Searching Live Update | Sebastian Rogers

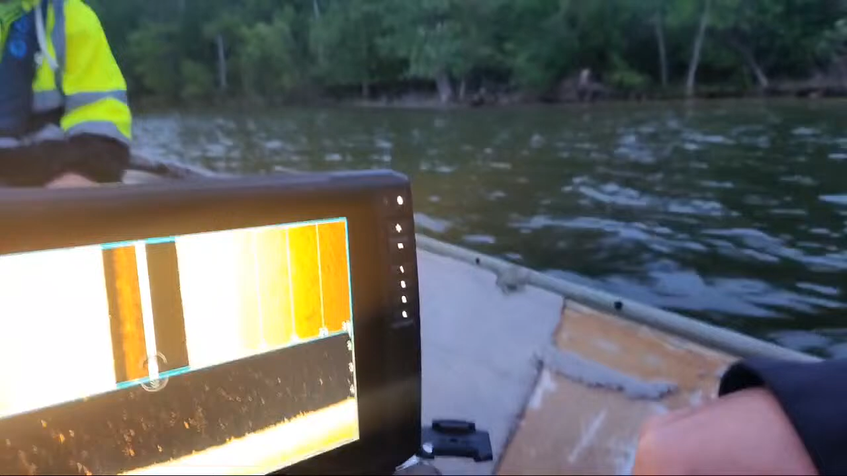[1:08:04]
I feel like it would be, especially floating.
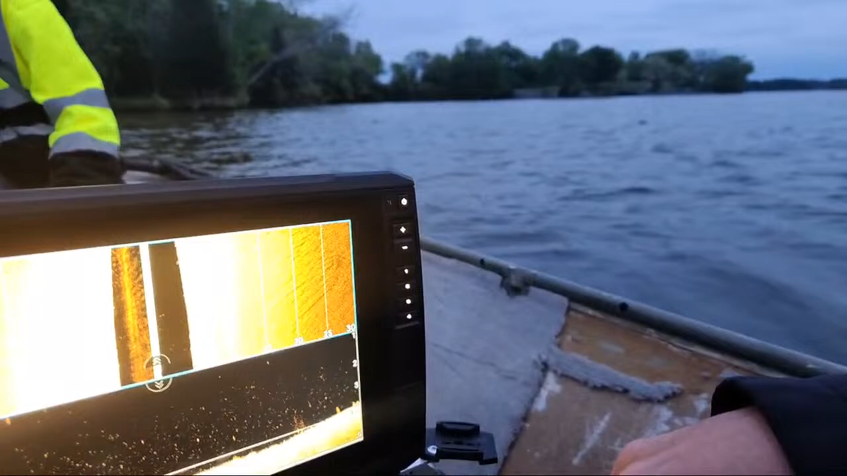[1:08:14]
Like after the first float. I mean, that's what I would think anyway. Yeah. See that? This is what's dangerous about this.
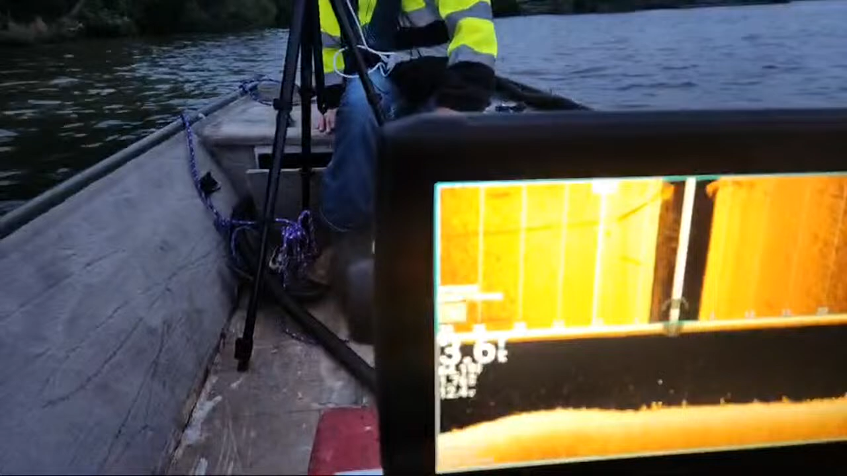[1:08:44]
Oh, yeah. Pretty big. I split it.
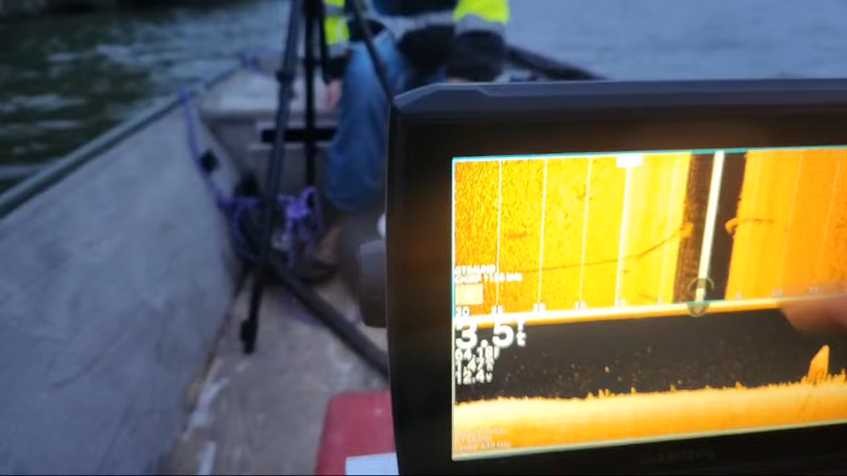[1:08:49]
Is it going across? It's going to... Whoa. Just changed for nighttime. Which...
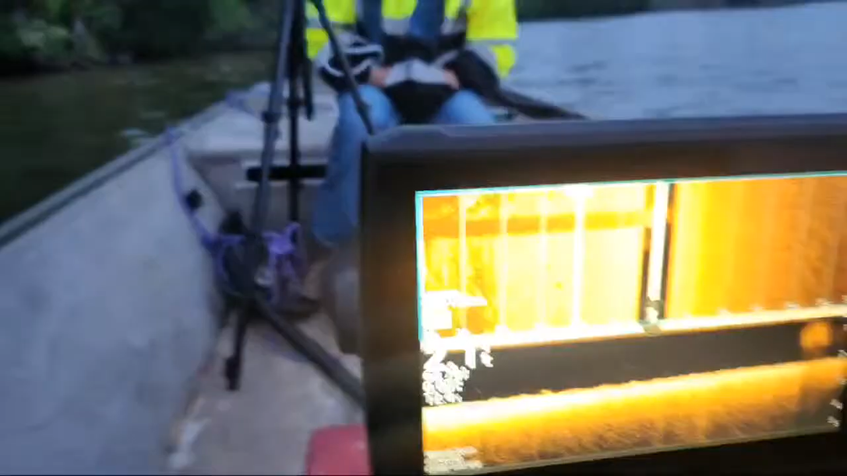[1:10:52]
I had to get my brightness turned up. It got way too dark for me. That on auto usually does pretty good. The can. Yep.
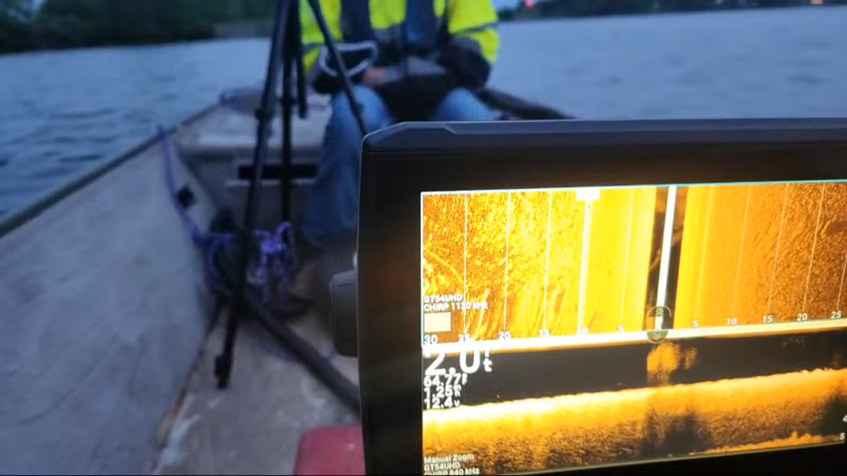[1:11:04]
Yeah, this is public. If it was private.
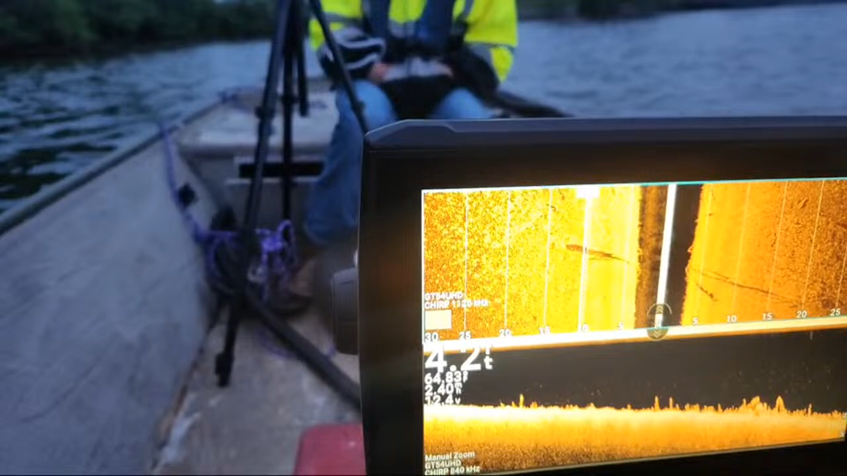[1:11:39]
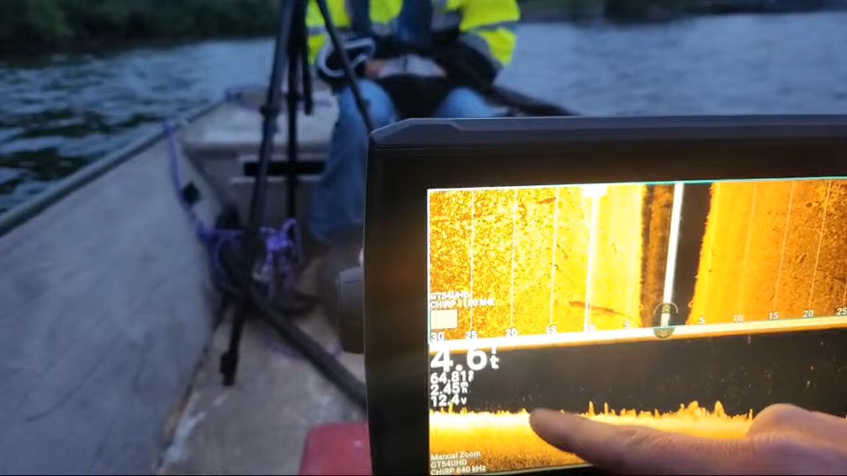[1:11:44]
I'm going too slow for what I really want to go, but there's a lot of stuff sticking out. What? Oh, I think
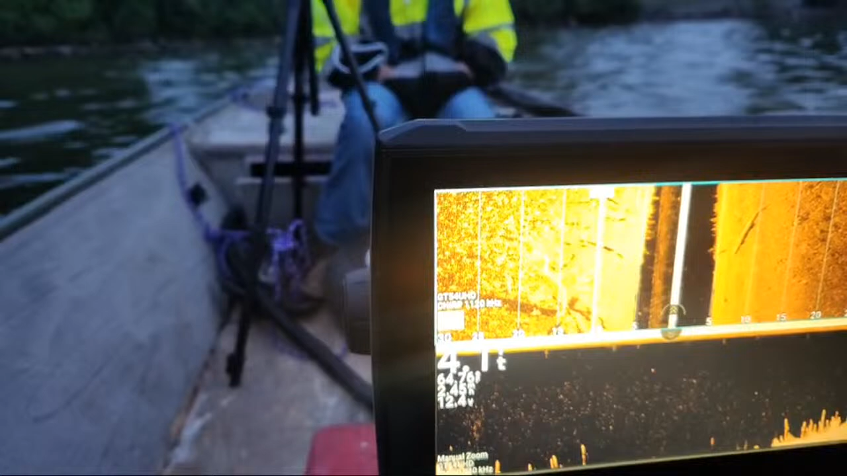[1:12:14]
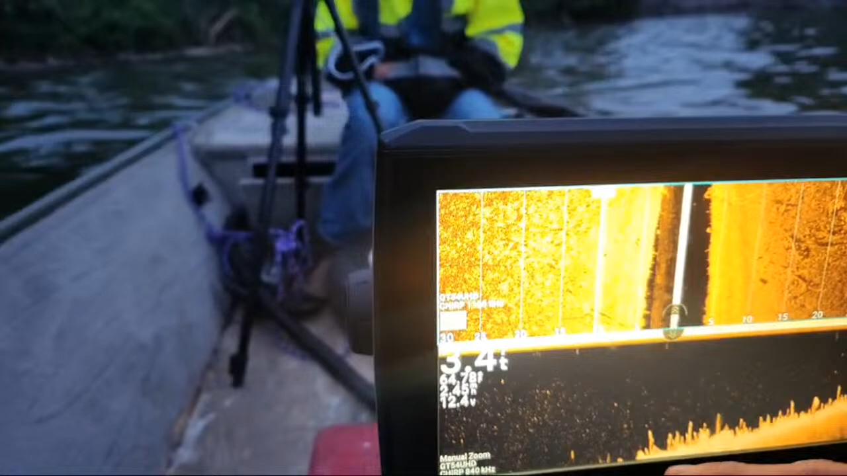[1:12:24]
I'm going to be turning, so the image is going to get distorted. Oh. Oh, it's sticking up right in front of you.
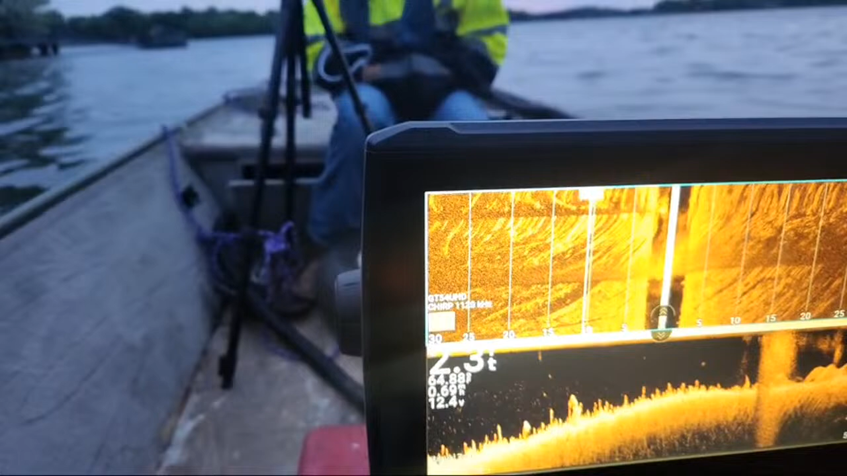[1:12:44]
That's all for me stopping, turning, and spinning.